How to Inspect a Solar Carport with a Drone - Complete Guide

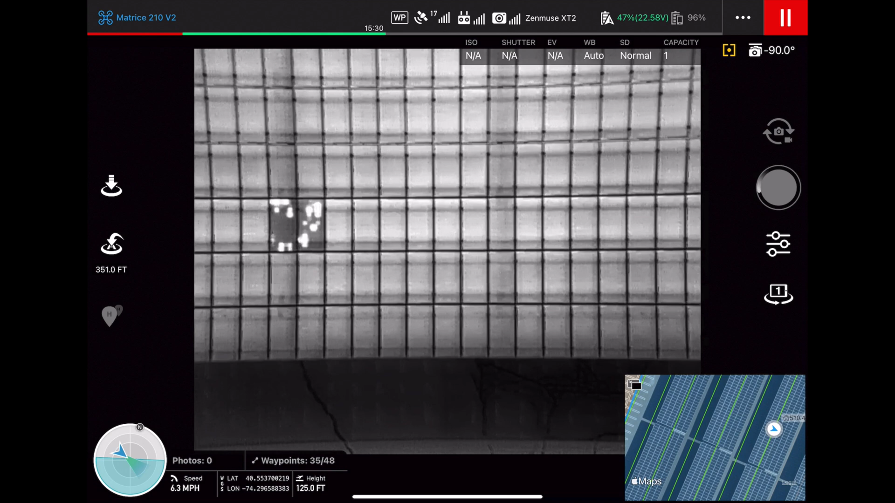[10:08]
anomalies just by looking at the view of the panels when doing the inspection and we're going
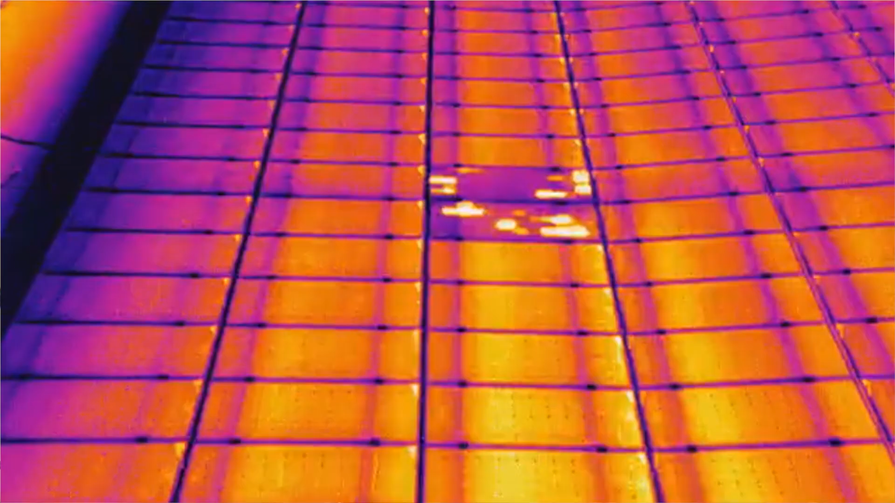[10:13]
to actually go back and revisit that i'm going to manually fly the drone over some of those issues so we can
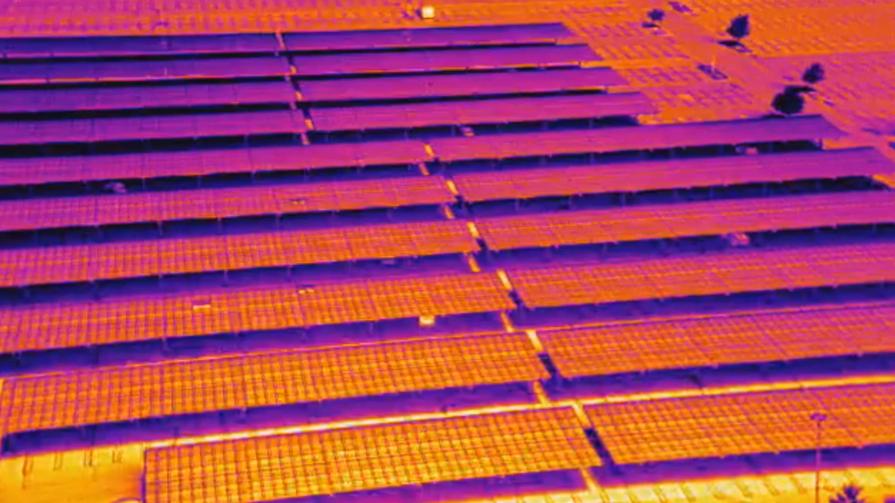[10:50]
all right so i put the drone back pretty far and you can see the scale of all these panels here and you might be able to point out some of these little areas that are having some of those issues so let's bring
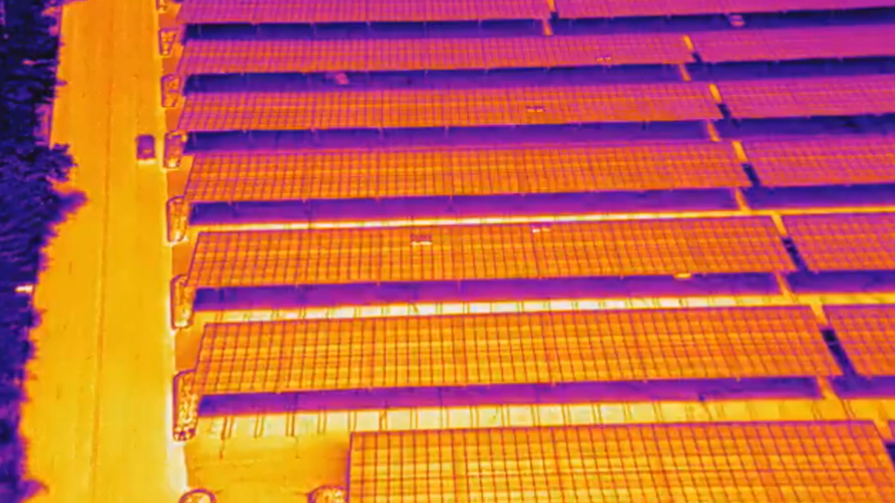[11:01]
the altitude down a bit here and get closer and so we can check these
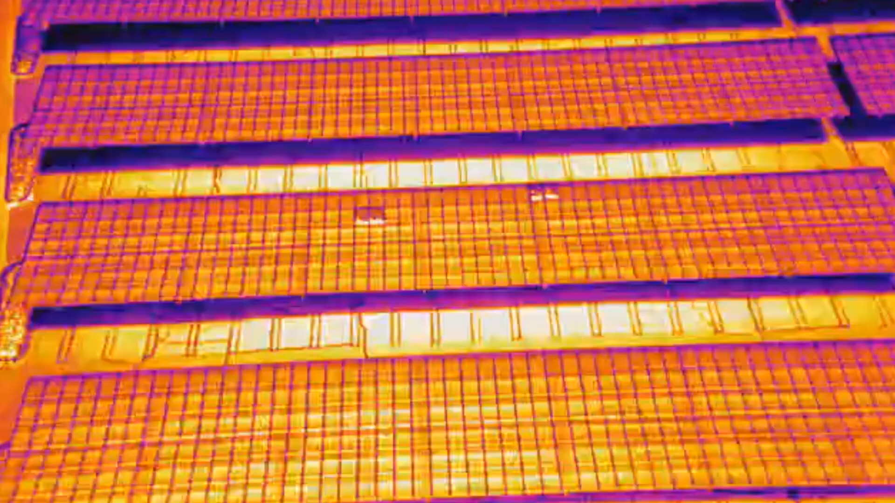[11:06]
problems out we can see these two modules right here we're having a bunch of
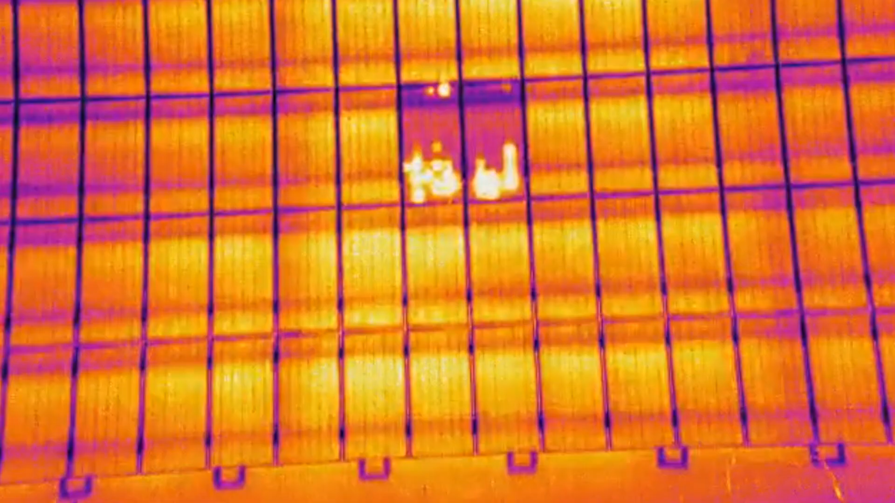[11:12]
cell looks like cell multi defects or basically multiple cells
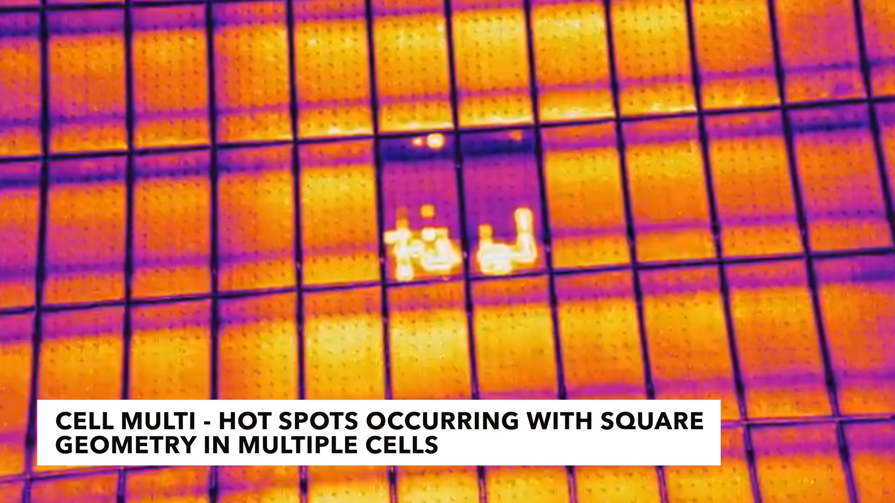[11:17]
on a panel are having hot spots and we can actually see
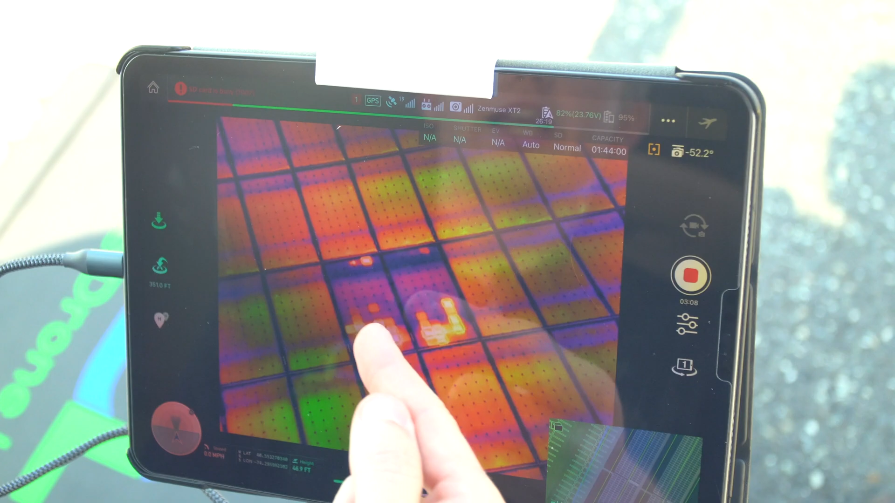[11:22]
each individual a square box here
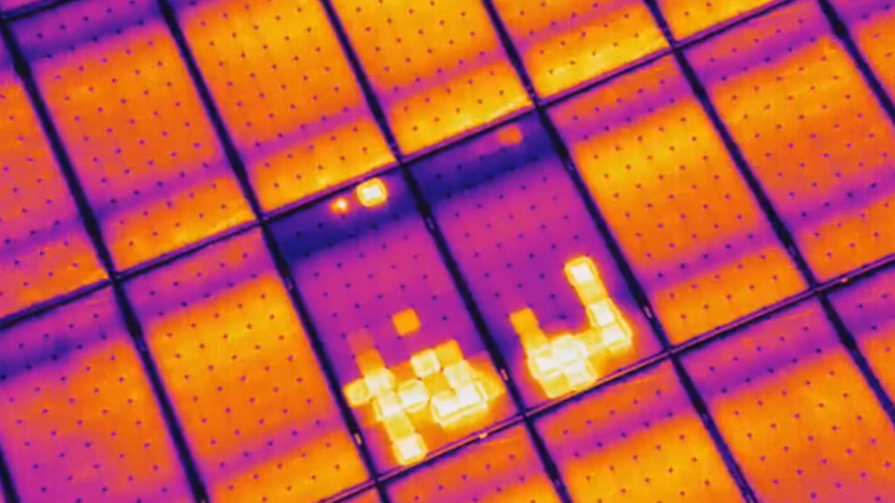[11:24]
um each of them you know being cells and uh see how some of these hot spots are more severe than other ones and this is a common occurrence
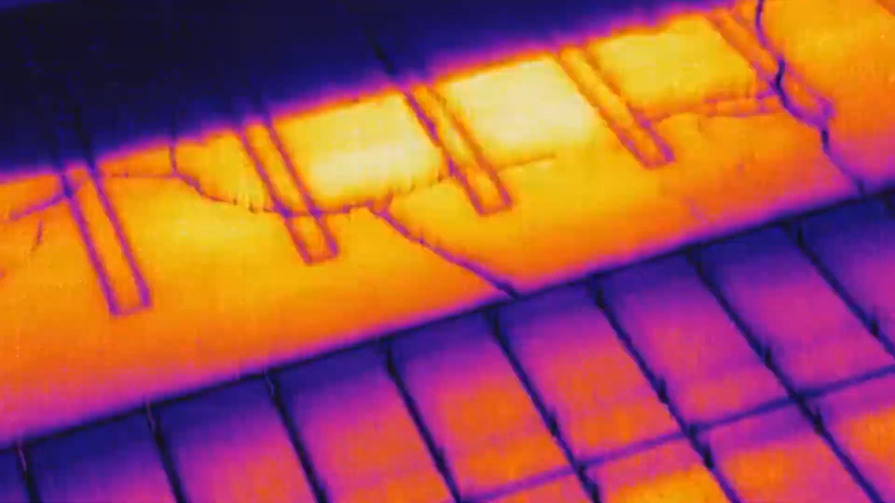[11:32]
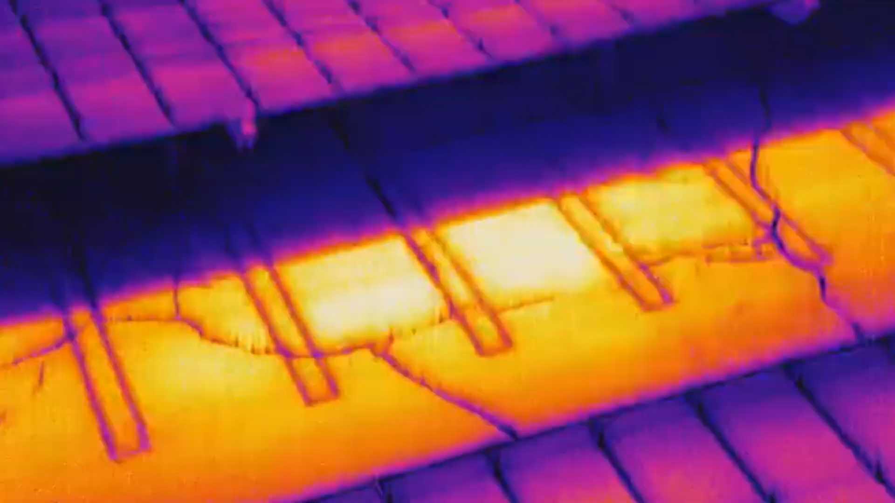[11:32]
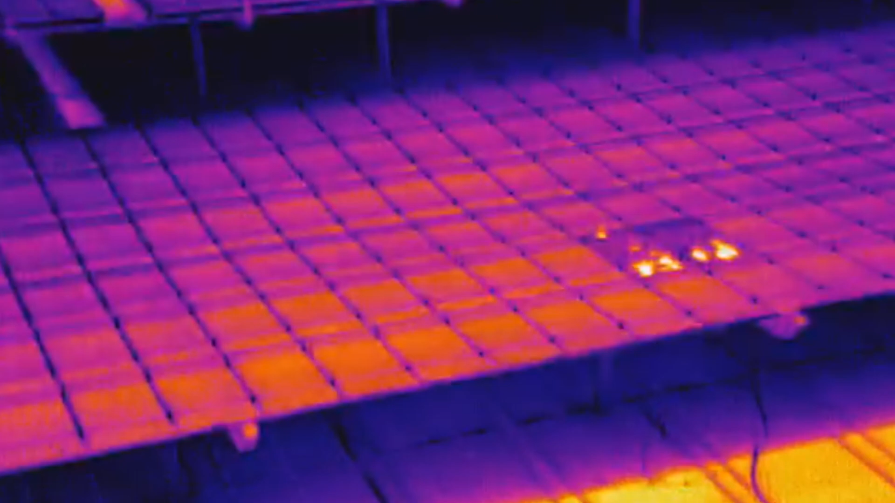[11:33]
on a lot of these canopies we can actually go over to this one right next door and see a similar issue
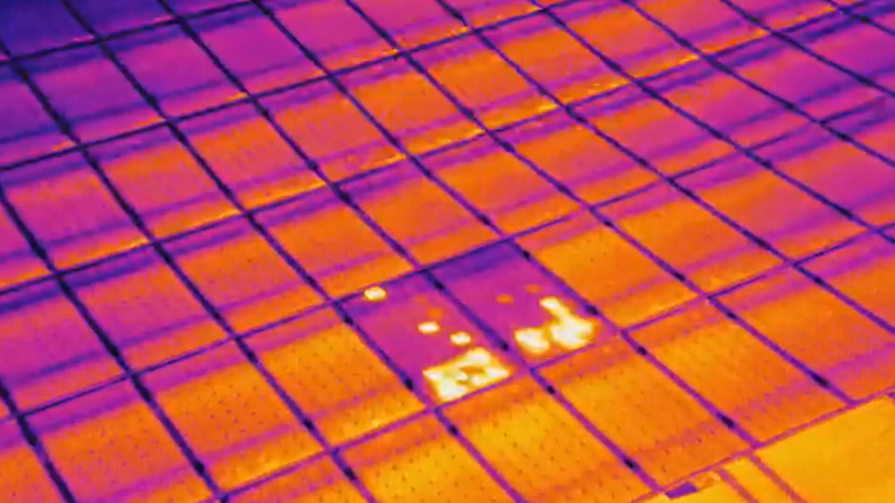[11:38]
um of course you can't really diagnose these too well uh straight um looking
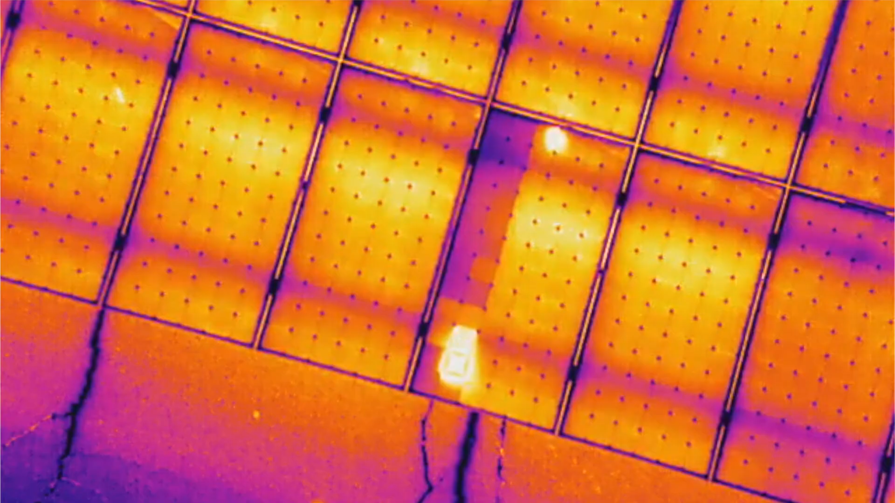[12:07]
and it appears to be a diode issue you can see this purple
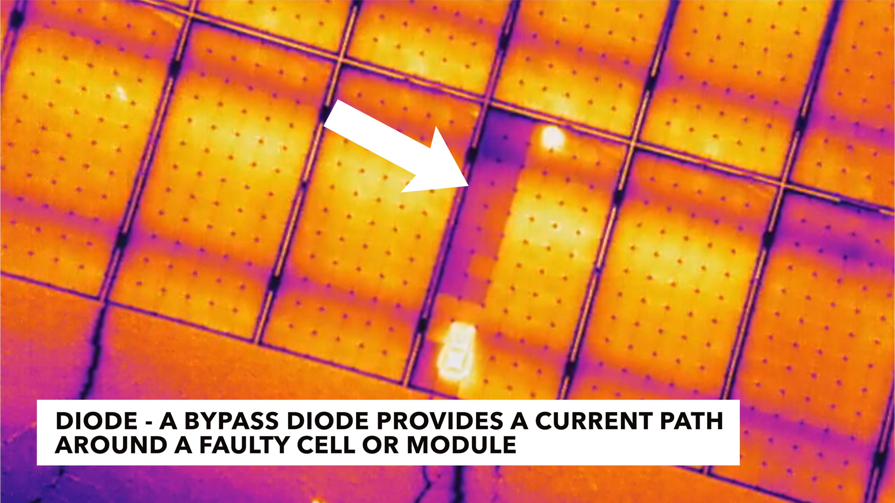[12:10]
box on the left side of this one panel here and how it's kind of stretching all the way down as well as a couple hot spots here okay
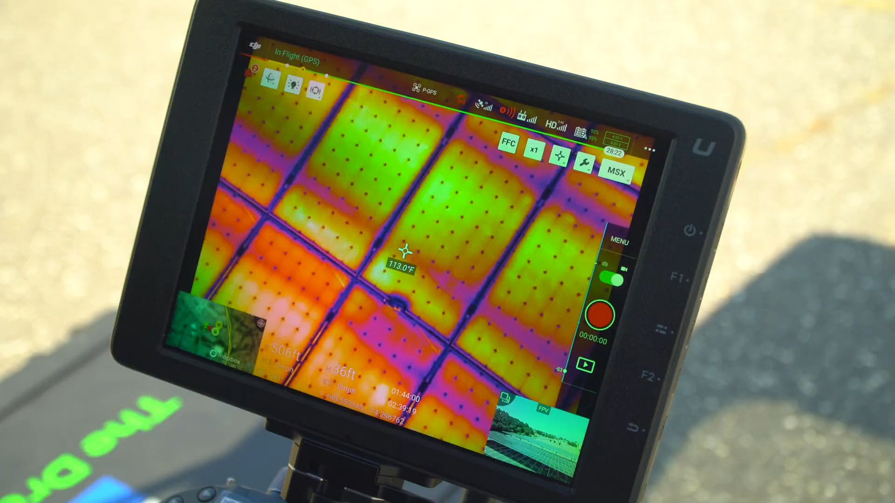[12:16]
so we're just flying around and we saw this one little spot right here which we actually thought was a
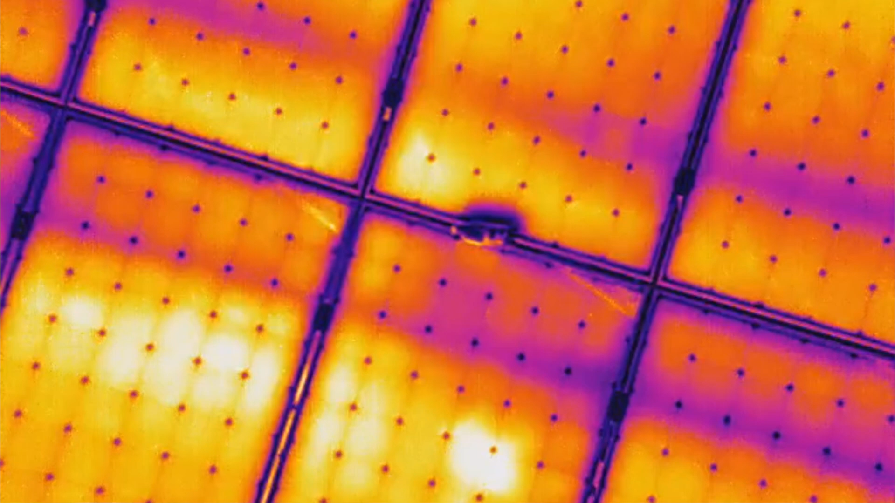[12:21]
place where the panel actually burned uh through
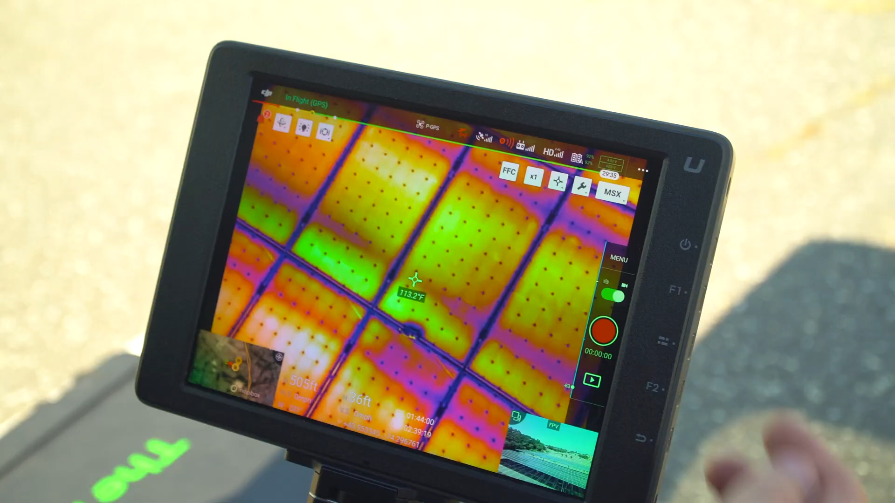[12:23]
but um at closer inspection here if we switch over over from the thermal uh to the visible camera right here and we get